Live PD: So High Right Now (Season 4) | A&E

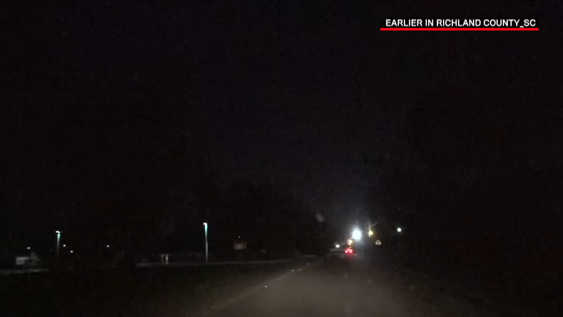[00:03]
Corbin Boyle's got out of the vehicle. You can see it's parked here. It was stopped in the lane of traffic. They were talking to two other males that were walking. Can't be stopping in the roadway.